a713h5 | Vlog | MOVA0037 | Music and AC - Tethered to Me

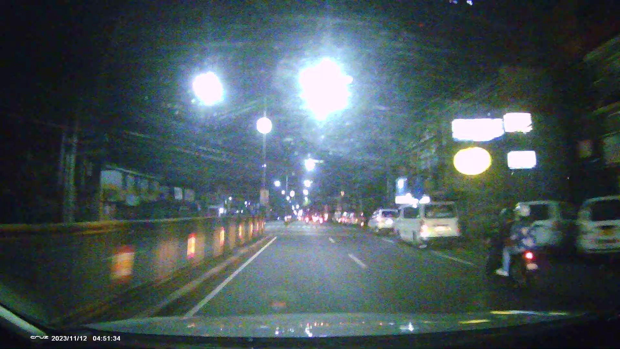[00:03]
may AC na, may music pa. Swabe pa pagmamaneho, no? Oo. Tulog yan. Hindi malapit pa naman. Malapit lang. Hindi mo ko padadaan dito sa bayan-bayan ng mga... hindi ba lang dito? Yung mga humps dito. Ay, mga butas. Lipat akong lane. Magkano? May chance kasi may...